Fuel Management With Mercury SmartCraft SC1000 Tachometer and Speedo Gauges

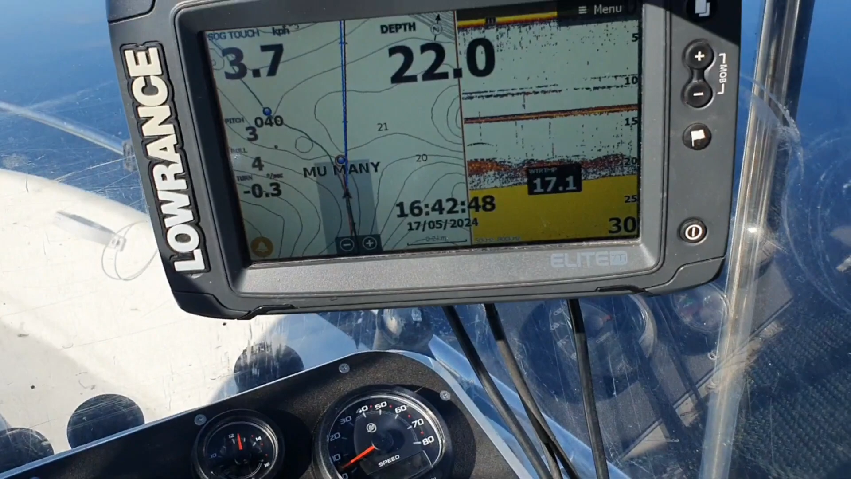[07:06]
gps from this unit i have two video about it.
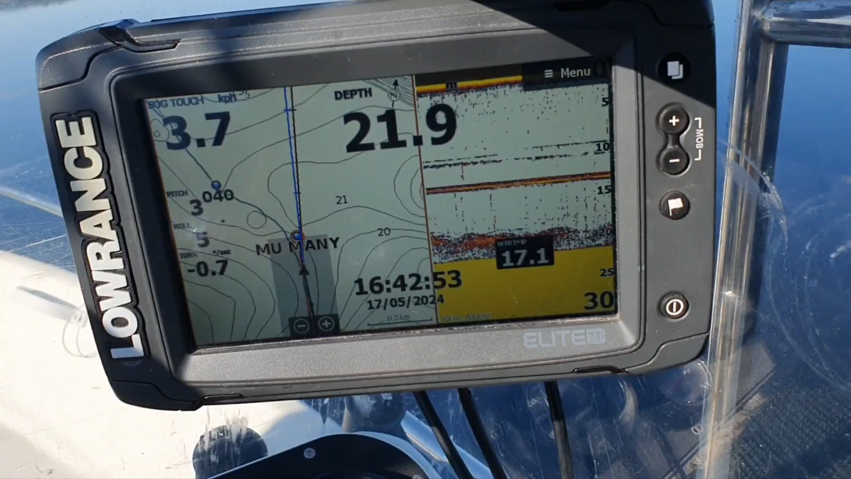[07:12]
I probably put the links in the description below. So it reads gps speed and based on this it can calculate uh fuel uh consumption.
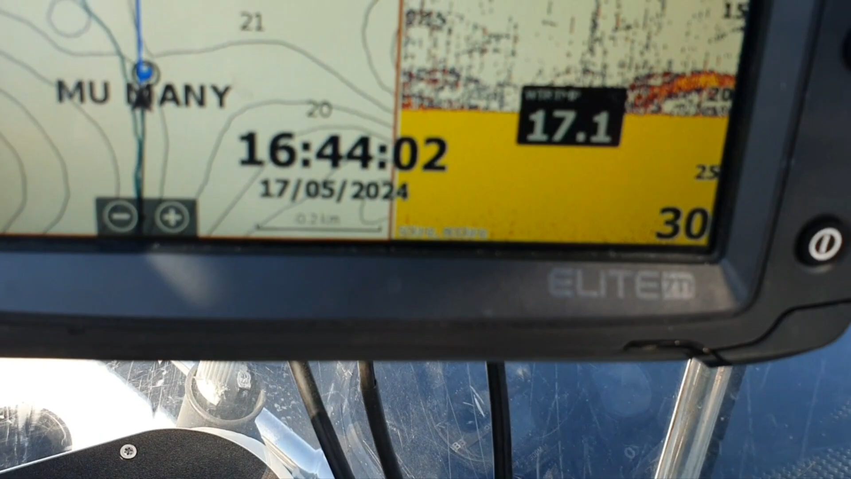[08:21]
time is that one and i think we will just take